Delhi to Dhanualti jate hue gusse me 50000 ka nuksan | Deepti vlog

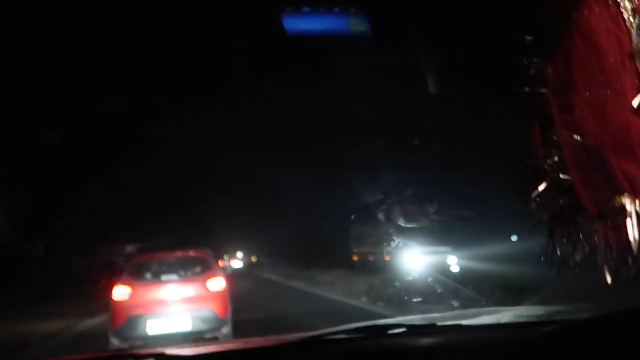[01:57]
वो जा रही है राखी की गाड़ी और ये सारा भी अंधेरा है।